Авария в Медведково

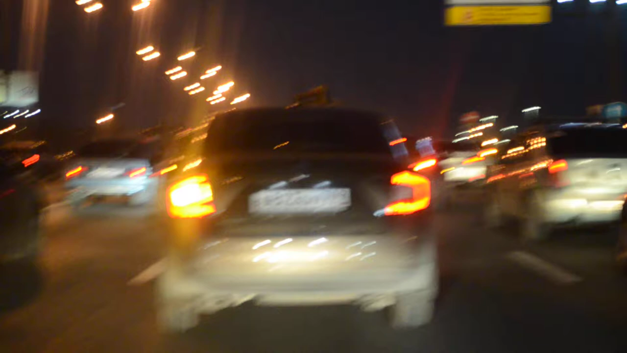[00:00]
Авария около Медведково. Даже выставили здесь маячки.
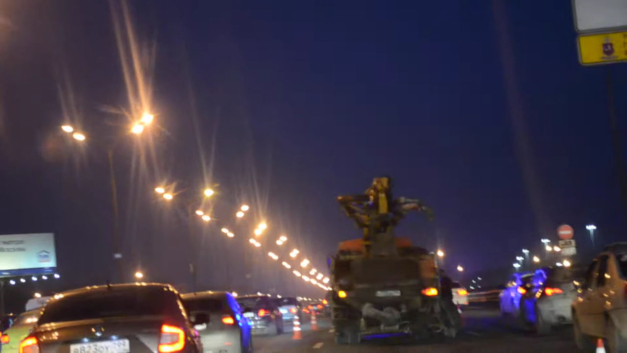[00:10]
О, смотрите, как колесо отвалилось заднее. Жесть.